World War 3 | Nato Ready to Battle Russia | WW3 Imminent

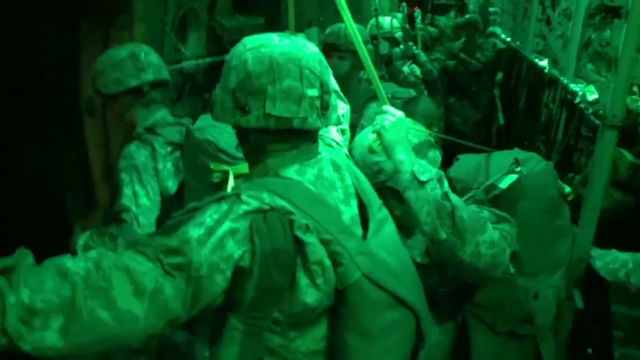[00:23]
paratroopers jumping, holding the ground with all the other elements.